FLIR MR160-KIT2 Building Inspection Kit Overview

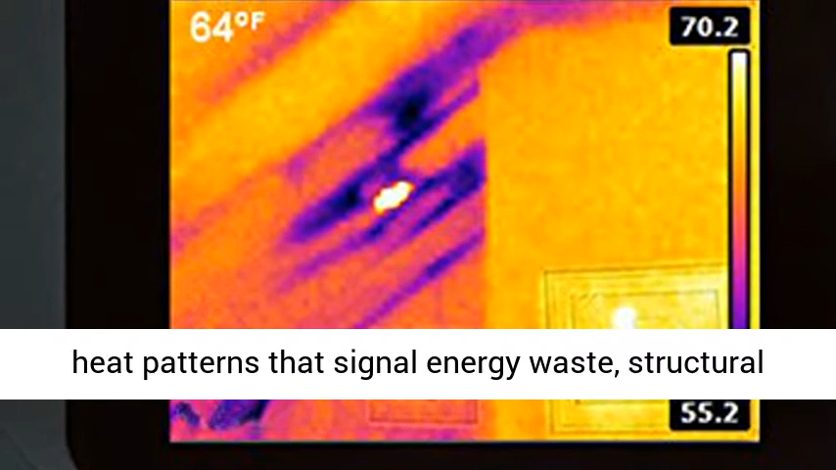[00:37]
On screen: spot 64°F
structural defects, plumbing issues and more.
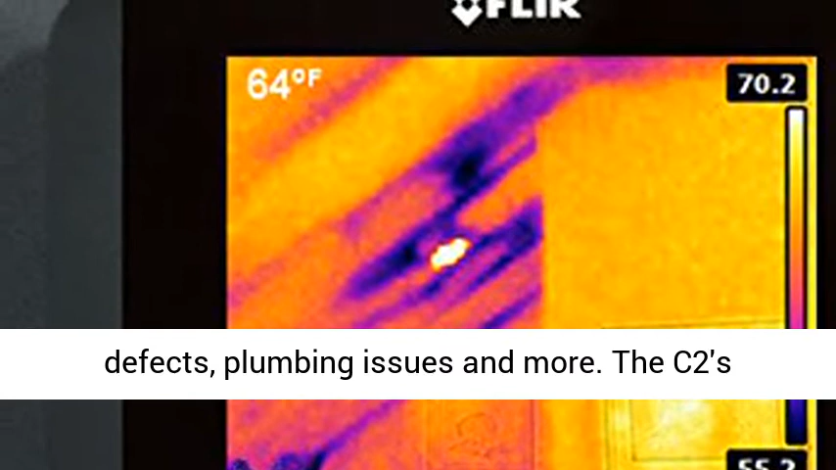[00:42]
On screen: spot 64°F
The C2's must-have features include MSX real-time image enhancement, a high sensitivity, a wide field of view,
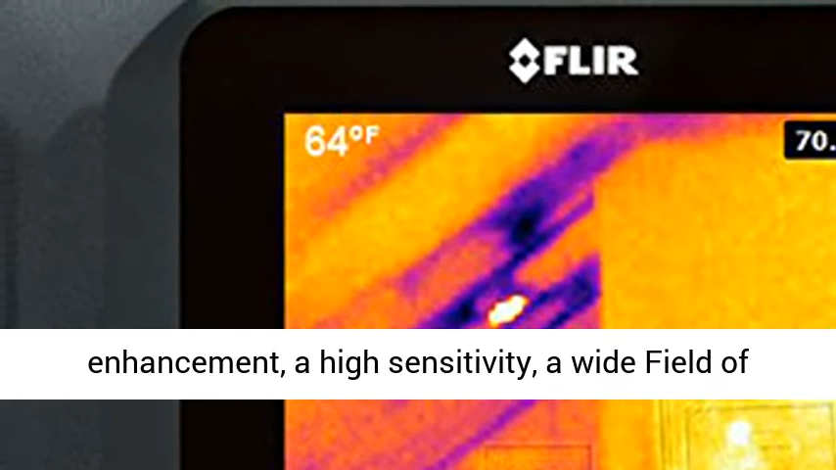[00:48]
and fold radiometric images that clearly show the completion of repairs or locations where problems are still located.
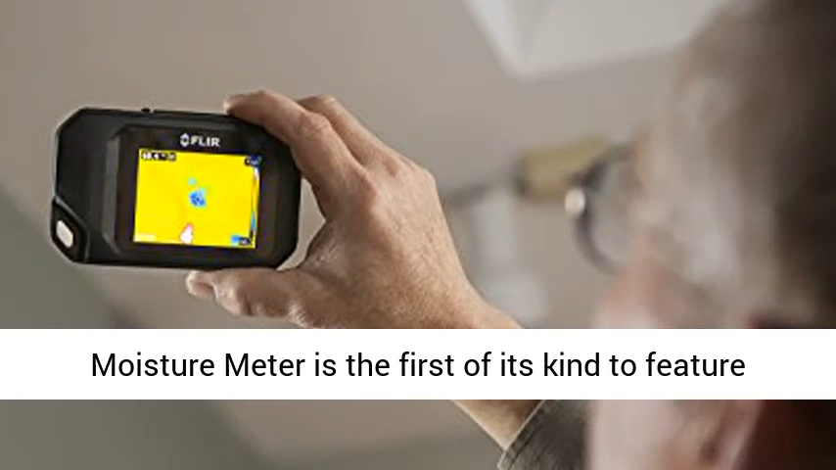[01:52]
The MR160 Imaging Moisture Meter is the first of its kind to feature infrared-guided measurement, IM, technology and gives you the power to quickly scan and target moisture issues.
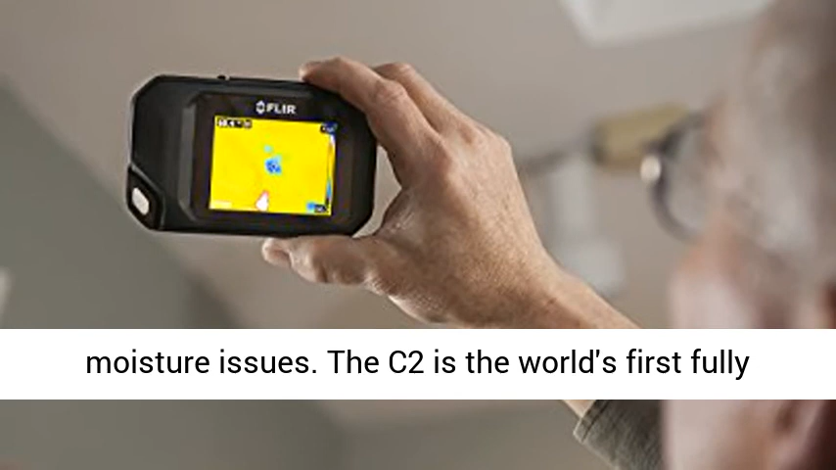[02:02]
The C2 is the world's first fully
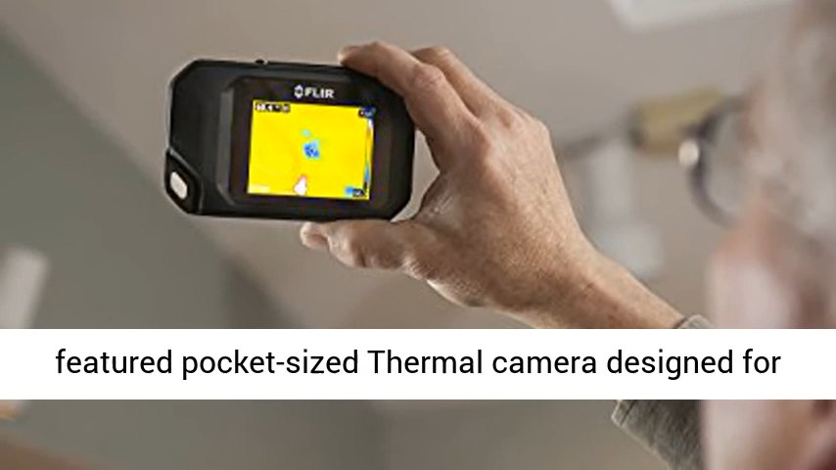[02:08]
featured pocket-sized thermal camera designed for building industry experts and contractors.